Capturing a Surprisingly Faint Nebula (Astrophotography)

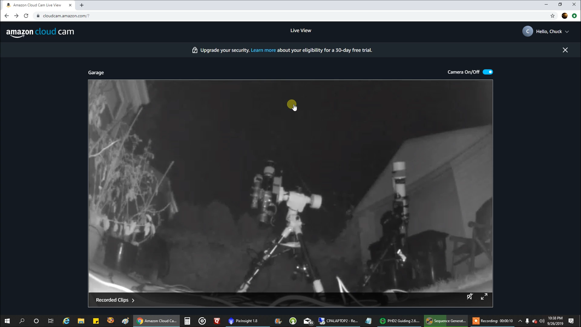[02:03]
My other rig's pointing that way. But let's take a look at my capturing now.